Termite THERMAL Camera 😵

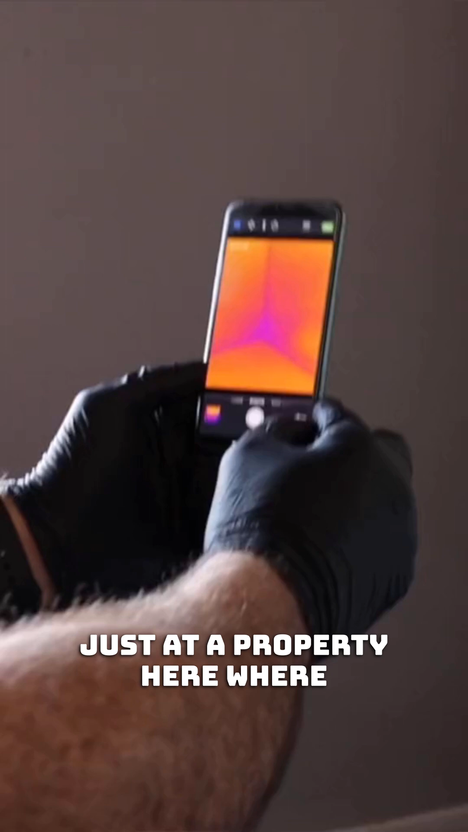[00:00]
Just at a property here where we suspect we've got thermal activity
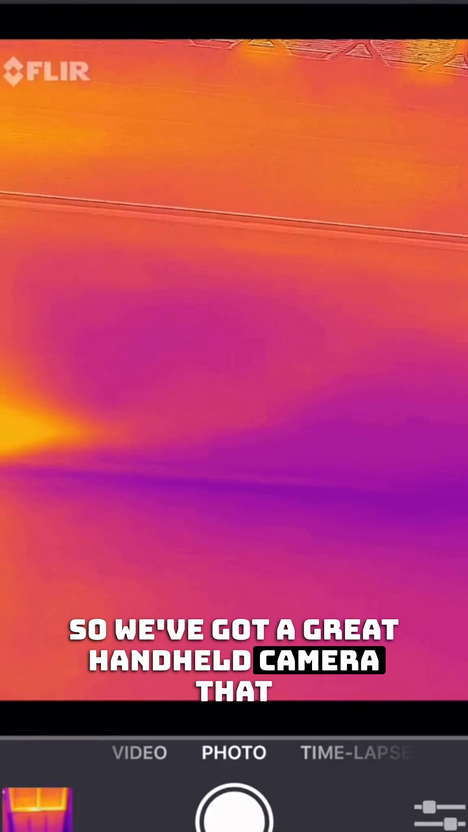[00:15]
So we've got a great handheld camera that attaches to our iPhone and it's able to show us you know the varying surface temperature.
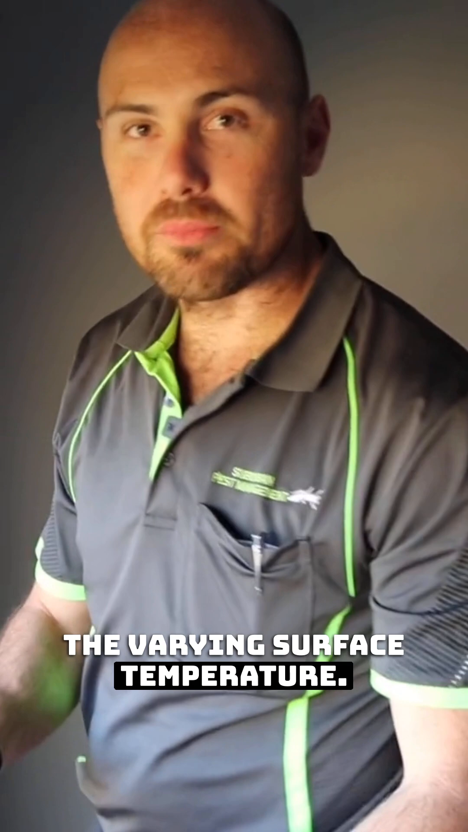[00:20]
The key with the thermal camera is exactly that it measures the surface temperature so where it varies
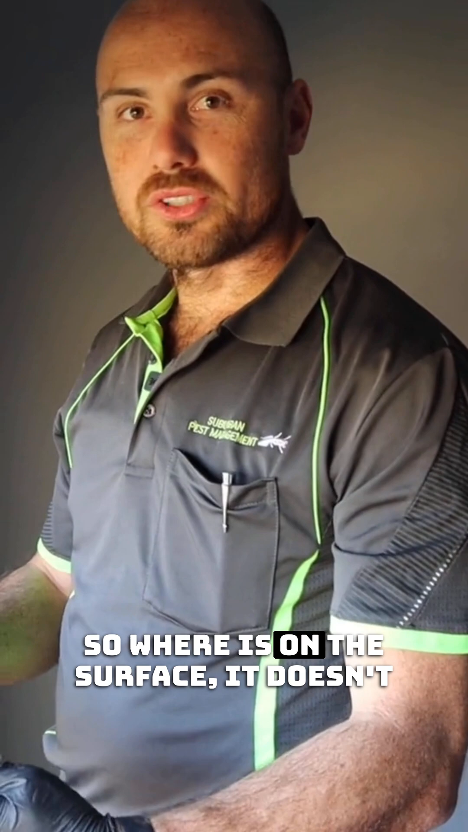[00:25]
on the surface it doesn't necessarily penetrate right through into the walls which can be a bit of a misconception but we can see
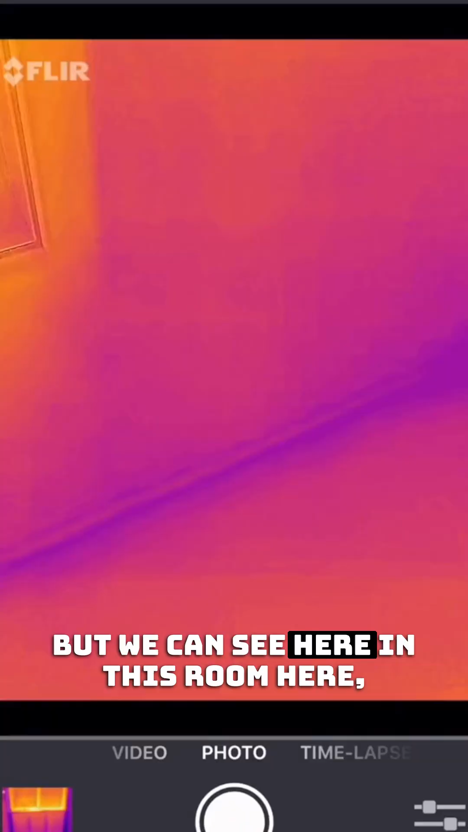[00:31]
here in this room here where there's no real evidence of termite activity.
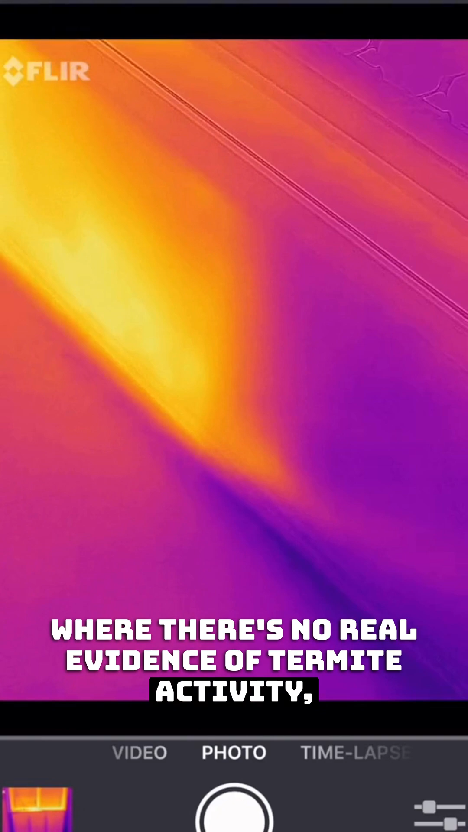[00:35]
This doesn't seem to be much damage and there's a great hot spot here right below the window.
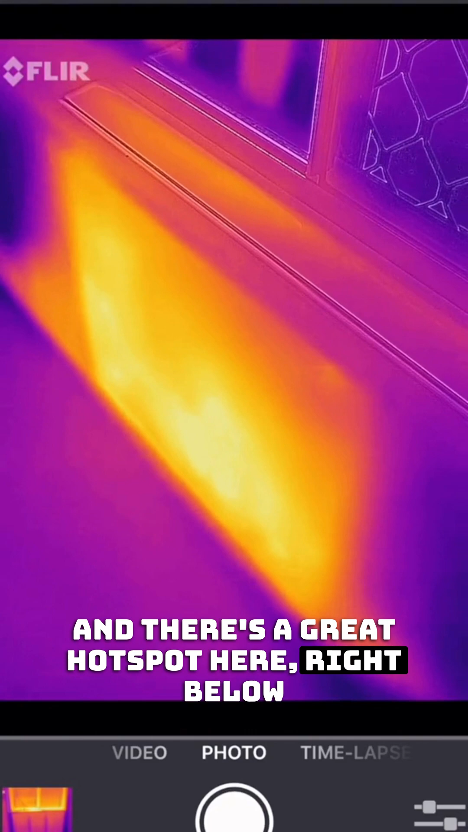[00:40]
You see a massive heat spot which looks like it could be termite activity.